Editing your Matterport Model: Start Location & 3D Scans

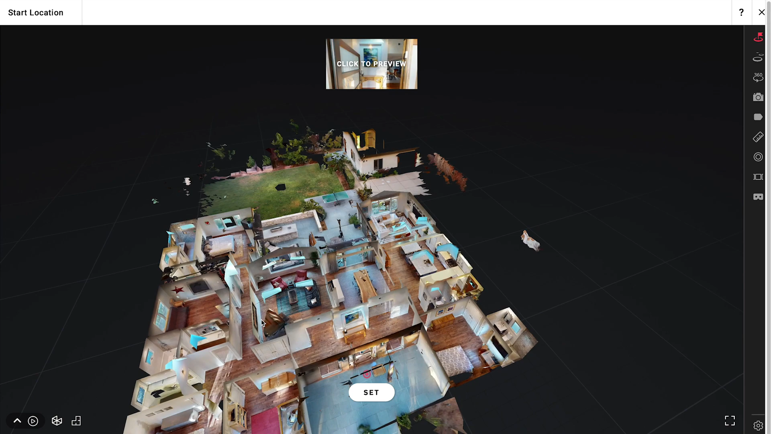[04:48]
So for example if I actually want let's say the start location to
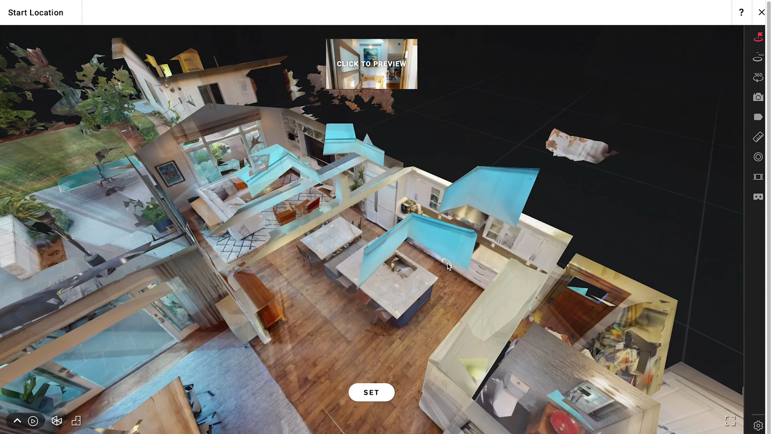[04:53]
be in the kitchen and not at the front door then I'll just come over here and hit set.
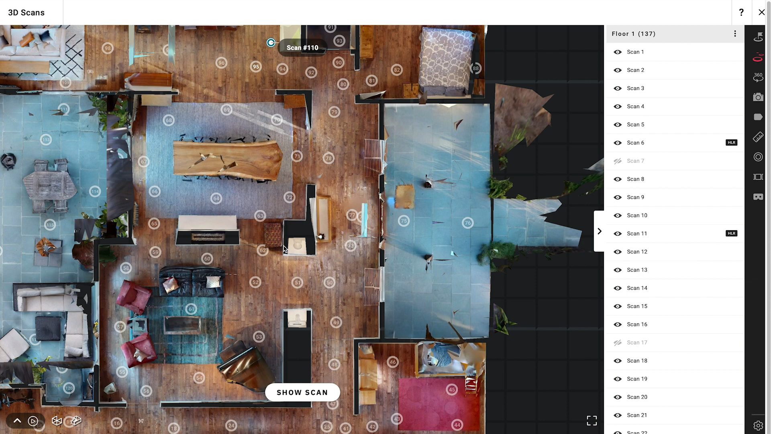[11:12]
what I can do is just click on any one of these scan positions and just hit hide scan and then I'll click over here and hit hide scan so I can go through very quickly instead of